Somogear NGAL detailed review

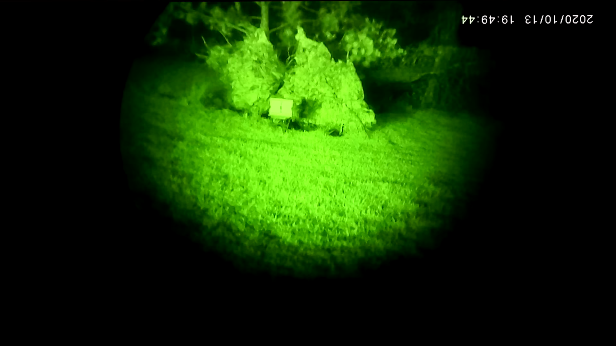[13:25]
to the night vision part we're going to take a look at the ingall now through my eyes with the anvis 9 and a recorder from unattainium gear for mission recording right now we're just doing it on full power the uhp mode which is high dual laser and illuminator and right off the bat we can see that the illuminator is super clean nice big do get some bloom
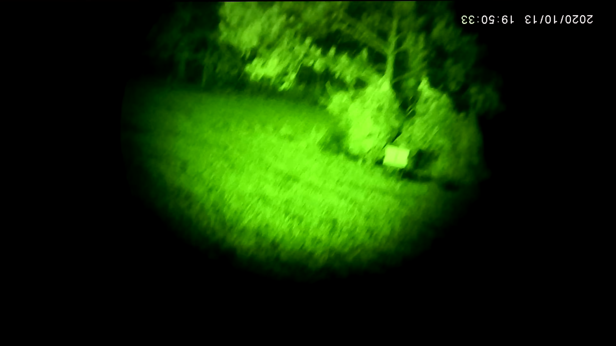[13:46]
out of the center laser but i've come to expect that with a lot of these chinese full power clones now we're running at
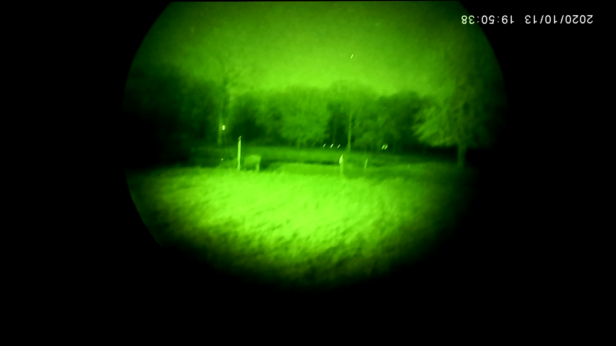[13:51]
full power laser only and again we get that lightsaber beam coming out that we've grown to love switch it down to dual low and we see that the illuminator looks pretty
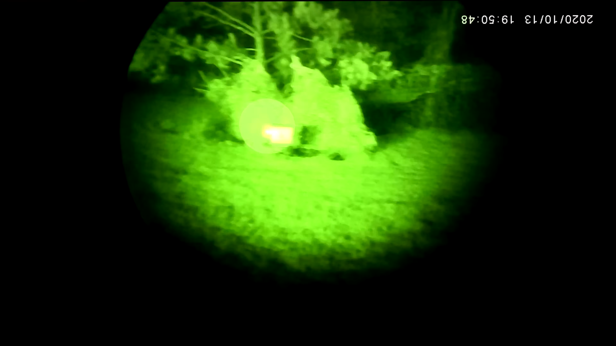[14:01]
clean as well and the laser is still pretty bright and again this is just laser on low and you can kind of still make a beam out which makes me think it's not exactly eye safe so be warned uh so let's go and do some
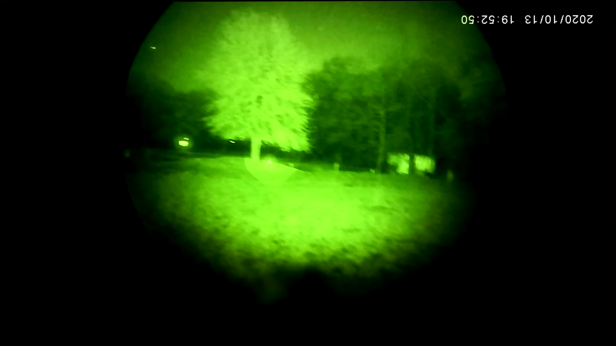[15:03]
optic we see that our dot actually lines up pretty well running with the dual illuminator and laser and we only see one aiming point when we're looking through our optic and this is with the
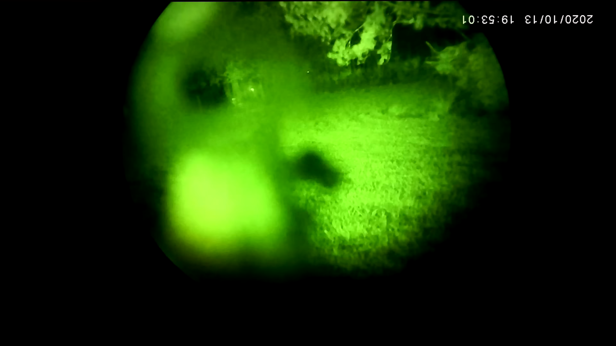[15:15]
ir mode now again this is how we zeroed it with our vis laser so i'm pretty happy to see that these are very well aligned
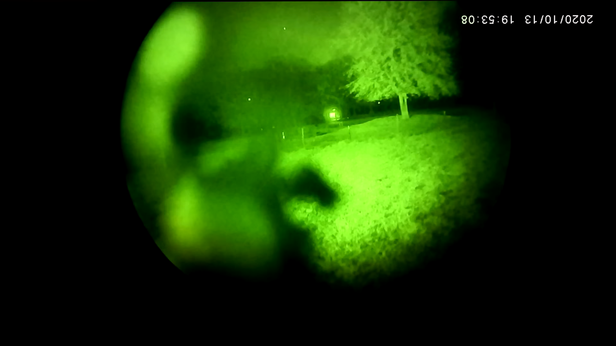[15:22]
with each other going ahead and switching to the additional laser mode we're going to look through it one more time on high now
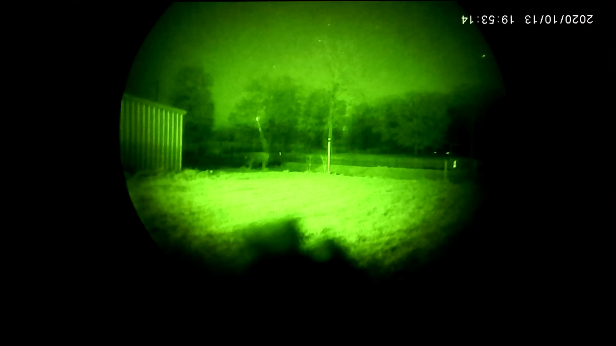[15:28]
we've got our nice big bright beam and we can see that again even though
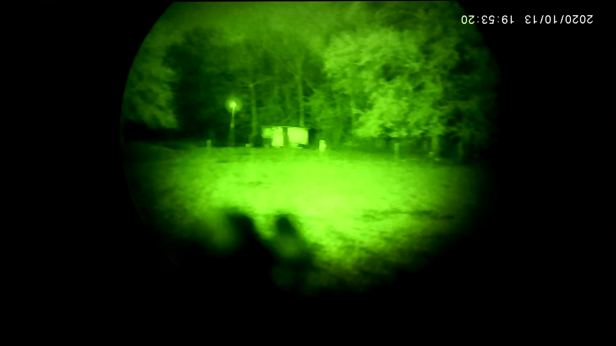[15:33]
this thing is a laser pointer we look through our optic and it is just perfectly aligned that we just have to even kind of look away to make sure oh yep it's there and we've got that visible line going right
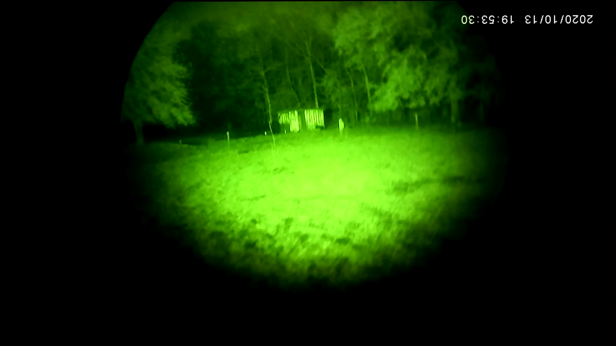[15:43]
to a red dot gotta love it guys now the illuminator is what i'm most impressed with
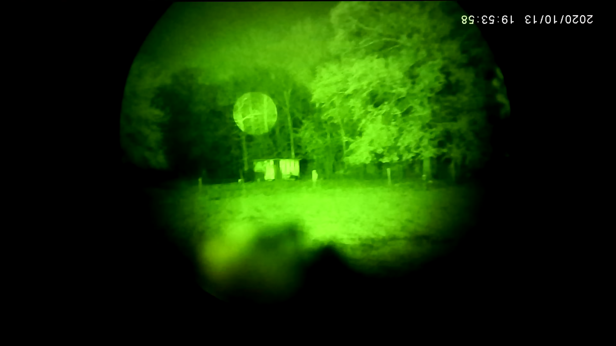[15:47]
we have a nice big spread we tighten it down we get a good punch that's our 18 by about 20 barn out
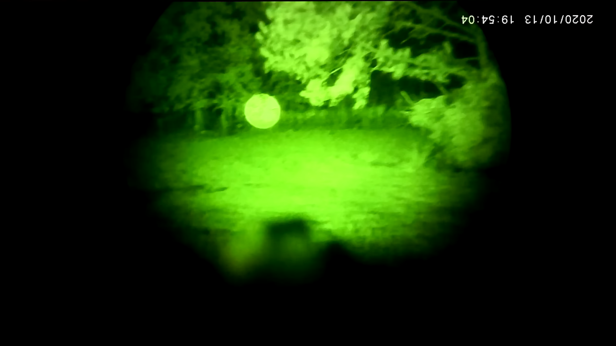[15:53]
there that we saw and that's our deer feeder very standard size and you can see that it's about 50 yards away from where
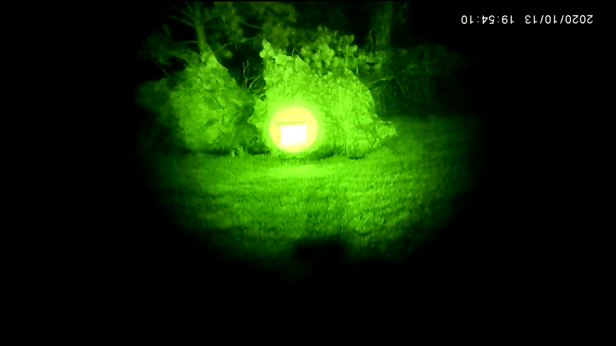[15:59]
we're at and it does a really good job of illuminating it so for hunting purposes i think it's actually pretty great now going to a comparison of a commercially available laser this is the streamlight tlr
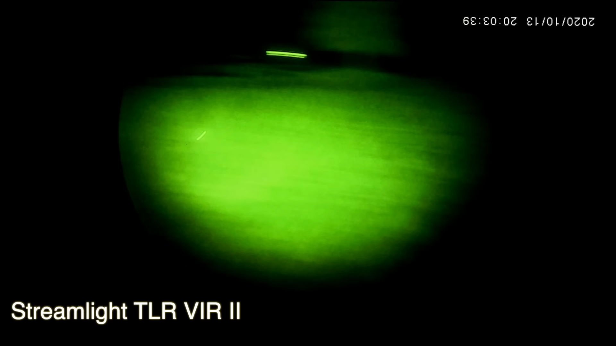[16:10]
vir 2 and we can see that while you have to have the light on for the laser to be on as well don't like that functionality uh we do see that the laser is well fairly
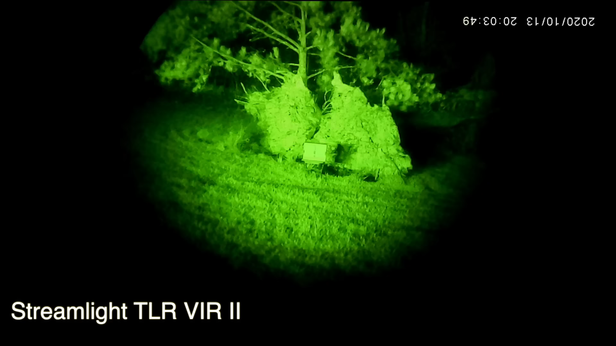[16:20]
dim but it's still very usable so i don't consider it too gimped but in comparison here is the pec 15 and we're running it on dual uh dual high in
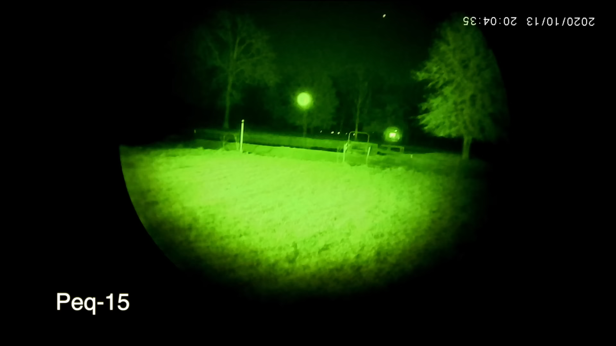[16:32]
this video so we can kind of see the spread and now we're about as wide as it gets which is still pretty good compared to the original pec 15 from some gear but now when we look at
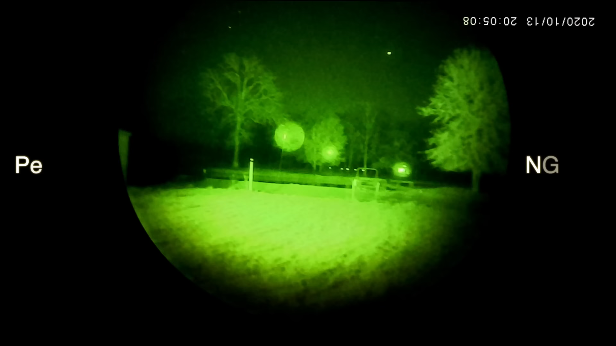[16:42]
the ingall on high on its widest spread we can see that it covers that entire tree where the pec 15 struggled to even cover just a portion
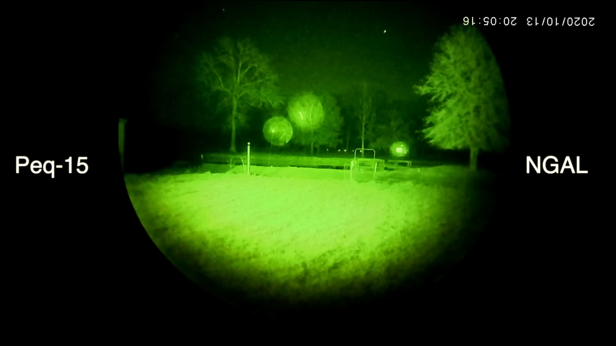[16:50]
of it now when we do match them in our spread size we notice they're pretty similar so it leads me to believe that the actual power output from both the ingall and the pec 15 are
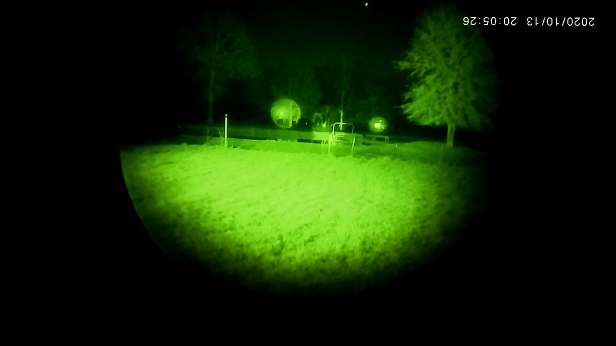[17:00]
fairly similar meaning they're both around 20 milliwatt power even though the website listed differently now looking at the low mode on the ingall we can tell the difference immediately between the
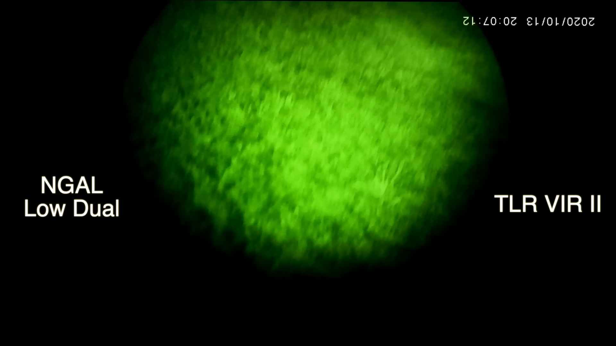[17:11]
vir 2 and the ingall whereas the ingall is not eye safe in my opinion uh
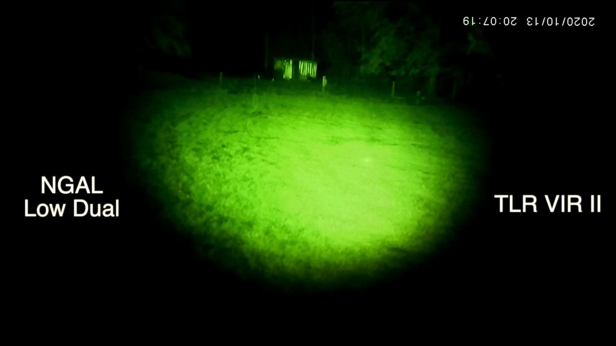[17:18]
it blooms it has a laser line it's just it is a much brighter laser and you can
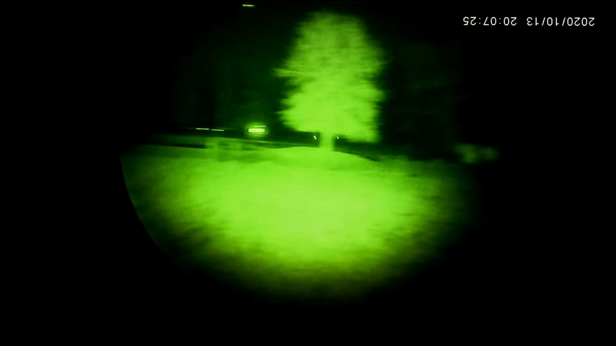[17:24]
easily tell which one was the ingall on the left versus the streamline that is on the right
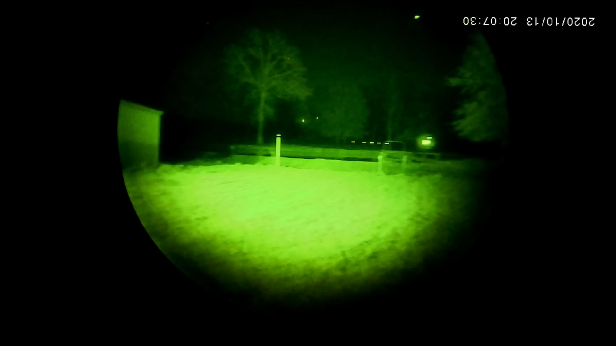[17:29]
moving forward though if we look at the pec 15 on low aiming laser we can actually
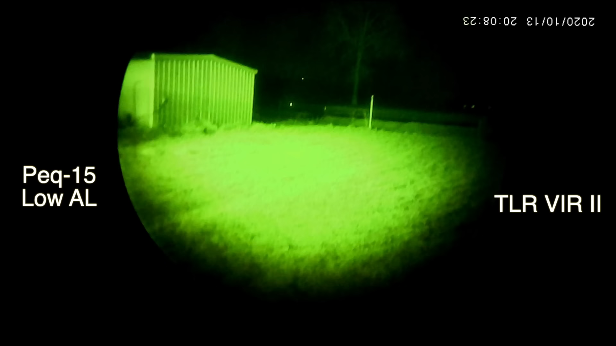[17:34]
kind of not tell the difference anymore so the vir 2 again it's a civilian based laser
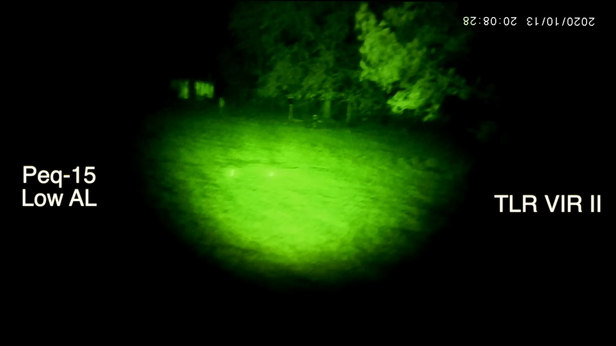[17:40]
you buy it on the open market and it's just they look almost identical which leads me to indicate that the pec 15 on low aiming
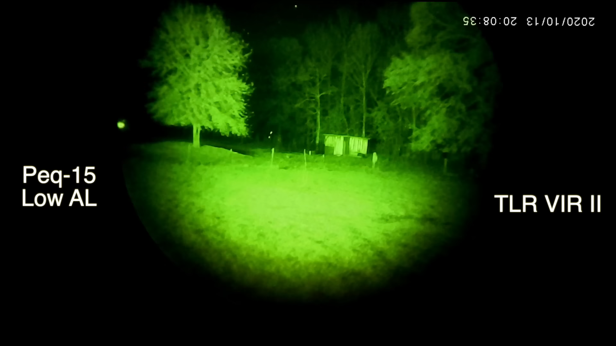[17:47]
laser for ir is eye safe which is kind of a good thing
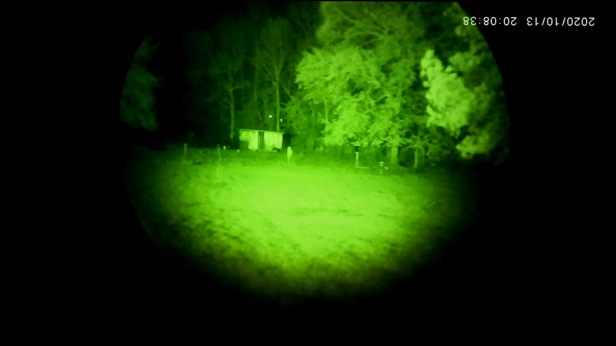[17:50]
especially if you're running airsoft matches and you've got a 12 year old pointing one of these directly at your night vision so and lastly we're looking here at the ingall on low aiming laser versus the pec 15 and man you can just tell it
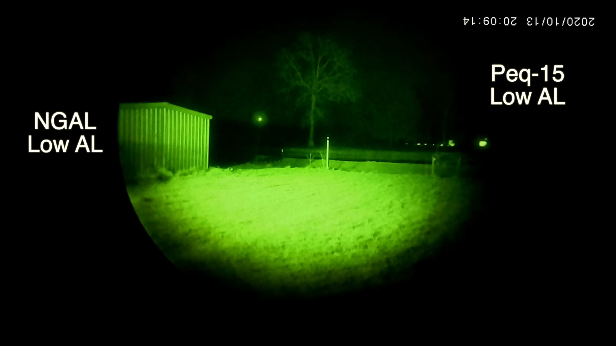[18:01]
is not eye safe guys lots of bloom very bright even has a laser beam
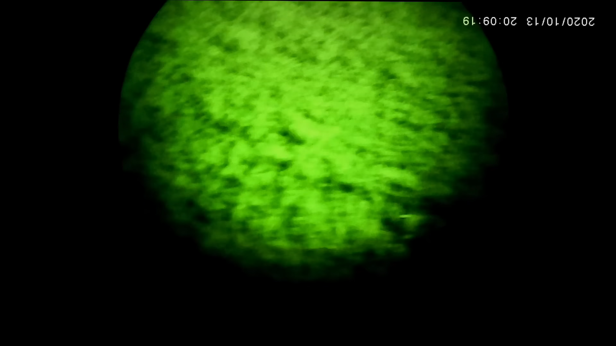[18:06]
so be careful when you're out there using these things it is not necessarily going to be eye safe rated so guys that is my first look and my review